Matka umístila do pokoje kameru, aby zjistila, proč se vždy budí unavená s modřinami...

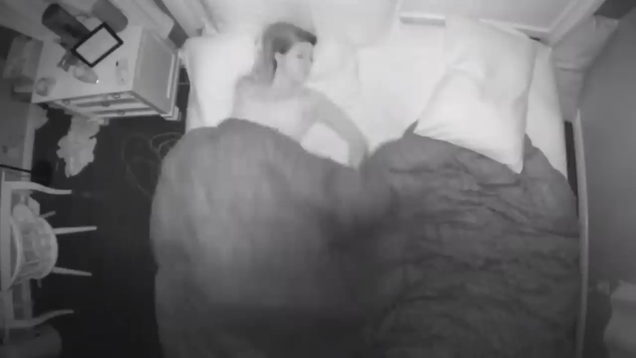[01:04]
Video s názvom Prečo sa matky budia unavené zachytáva Melanie, ako sa večer približne o 22.00 hodine uložila do postele a chystala sa spať. Doľho jej však spánok nevydržal, pretože ju pravdepodobne zobudilo jej maličké bábetko, ktoré začalo plakať. Ak by ste sa náhodou pýtali, kde má svojho manžela, tak ten cestoval za prácou. Kamera zachytáva, ako sa o necelú hodinu a pol, teda presne o 23.20 vracia do postele s bábetkom.
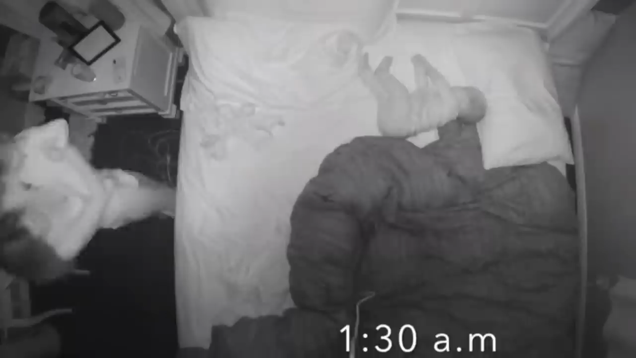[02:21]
O pol hodinu neskôr vrátila druhé dieťa do svojej postielky. A teraz konečne o pol druhej ráno nasledovalo niekoľko hodín nepredržitého spánku takmer do pol siedmej ráno. Kedy sa bábetko rozhodlo, že je čas zobudiť tým, že sa po nej začalo blaziť a pre prípad, že by to nestačilo, ju rukou chytilo za nos.